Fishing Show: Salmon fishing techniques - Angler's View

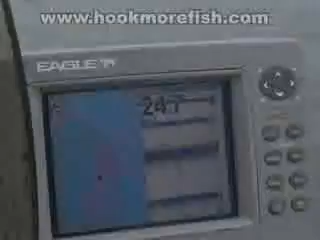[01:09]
The split-screen GPS sonar allowed Sean to mark the locations of the bait and fish directly onto his GPS plot trail as they appeared on his sonar.